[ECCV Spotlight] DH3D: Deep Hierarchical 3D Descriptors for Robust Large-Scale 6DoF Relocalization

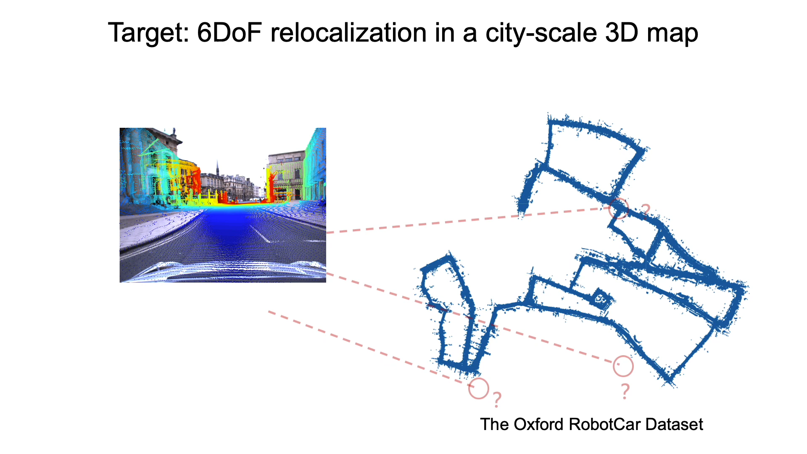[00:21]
Specifically, we aim at estimating an accurate six-to-off pose without using prior position information.
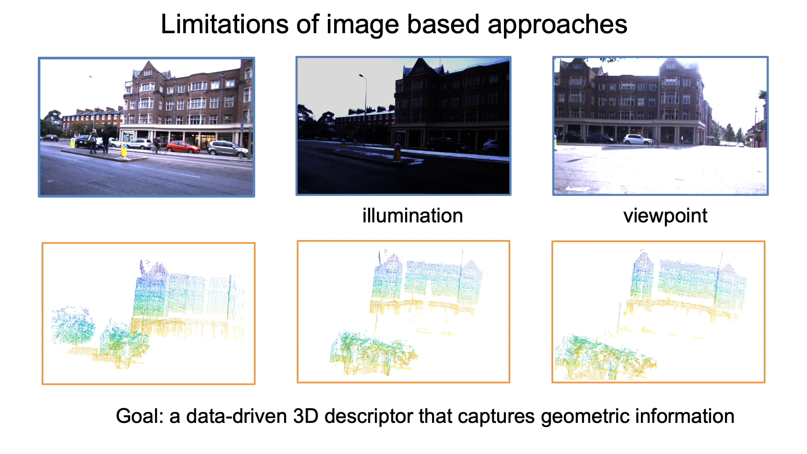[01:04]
In this work, we present a data-driven hierarchical 3D descriptor, which allows us to perform both place recognition and pose refinement. This is an overview of our relocalization pipeline. The network first extracts 3D local features, and the detectors select key points from the feature map. The global descriptor is then aggregated from the local ones with an effective attention mechanism.
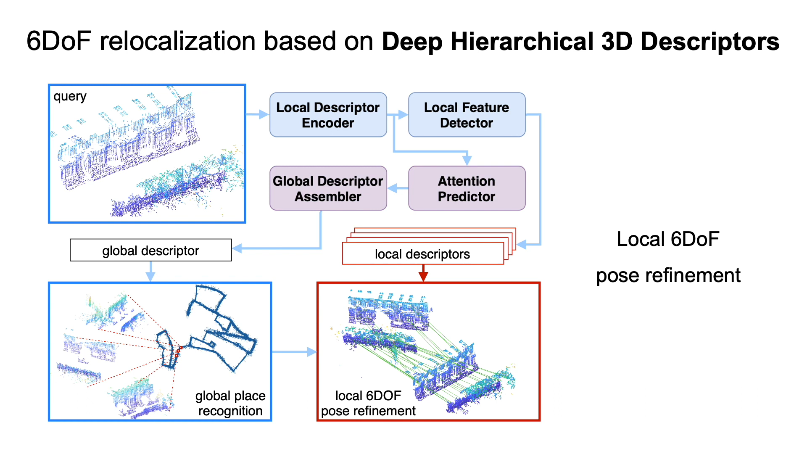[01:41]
During inference, a course search retrieves 3D sub-map candidates using the global descriptor. Then, the refined six-to-off pose is obtained by matching the local features. To emphasize the key concept of our method, note that our global descriptor assembler is designed to reuse the extracted local features.
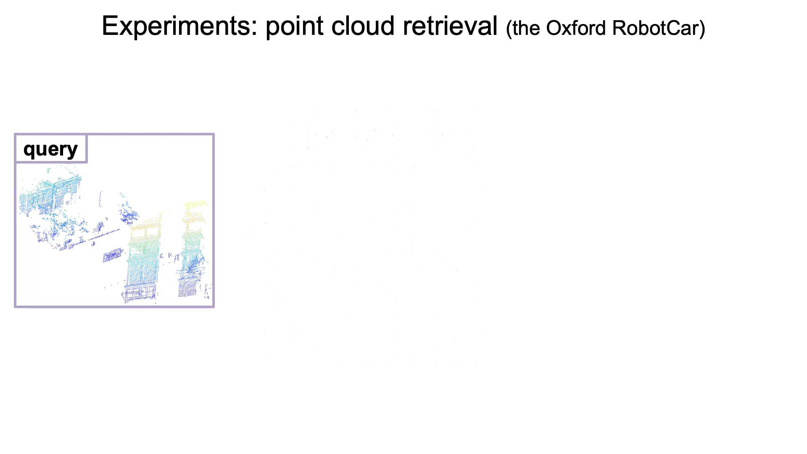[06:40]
We first evaluate our global descriptor for the task of point cloud retrieval. Given a point cloud as a query, we compare its global descriptor against the database.
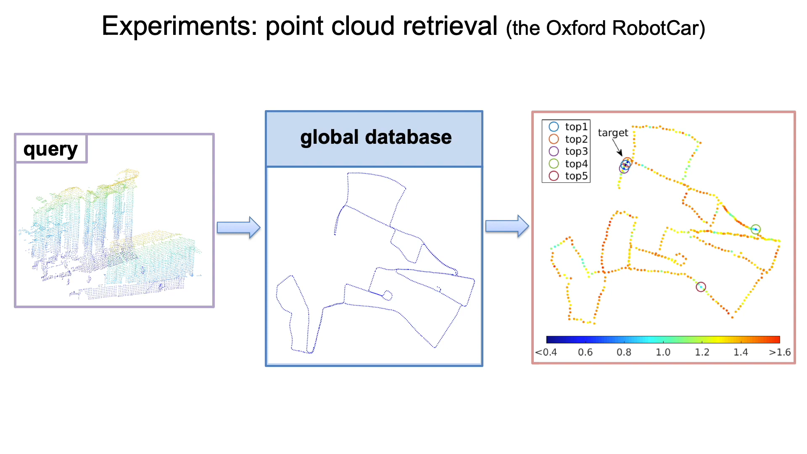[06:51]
The k-nearest neighbors are returned as the output of this retrieval. We can observe that despite the occlusion and rotation appearing in the query point cloud, our method can still perform the retrieval task successfully.
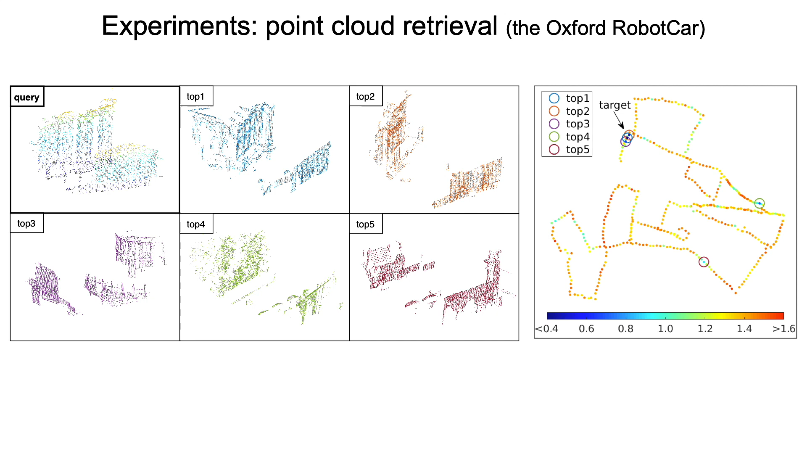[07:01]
We compare our method against two state-of-the-art approaches.
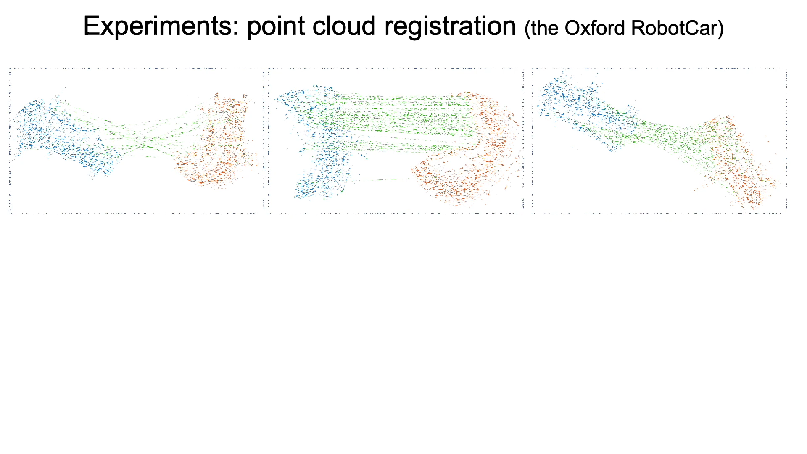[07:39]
The second subtask is the point cloud registration based on local descriptor matching. Here we demonstrate some examples of testing pairs.
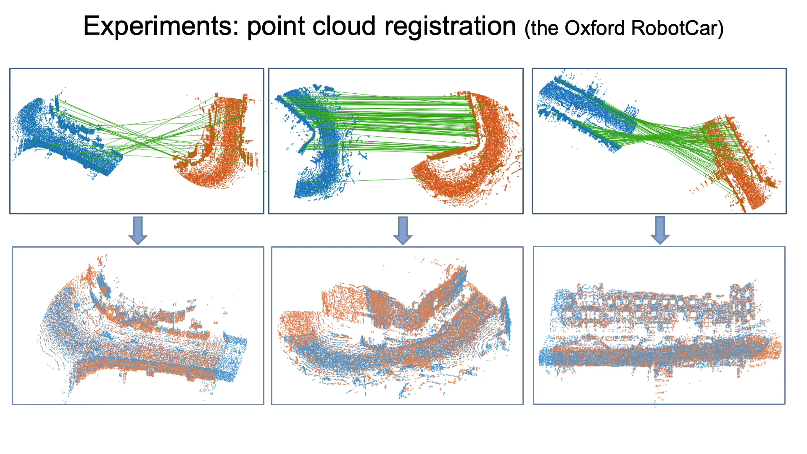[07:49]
The quantitative results are shown in this table. Compared to other methods, our approach achieves the highest registration success rate and the number of required iterations is significantly lower than all of the other combinations.
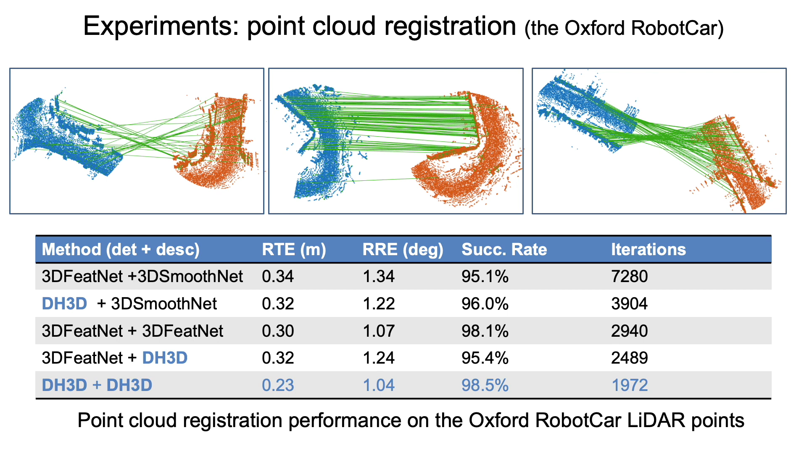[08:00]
Please refer to our paper for the comparison with more methods. Our 3D descriptor not only works on LiDAR point clouds, but also can handle other 3D data generated by different sensors. For example, direct visual scan methods can produce semi-dense 3D reconstructions from images. In this experiment, we use sterile DSO to generate point clouds from 8 traversals of Oxford robot car.
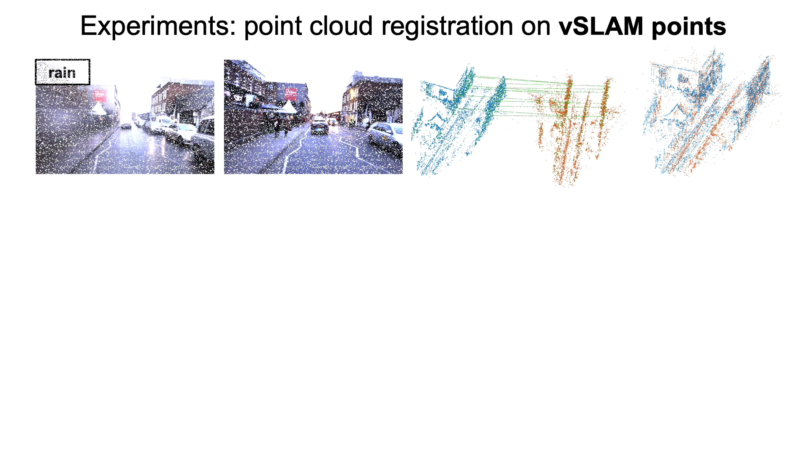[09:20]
The sequences also cover changes of weather, season, and varying scene layout caused by construction. As can be seen from the figures, the produced 3D reconstructions can provide more stable geometric structures, and therefore are less affected by image appearance changes. So, our 3D descriptor can be helpful for loop closure and relocalization for visual SLAM methods.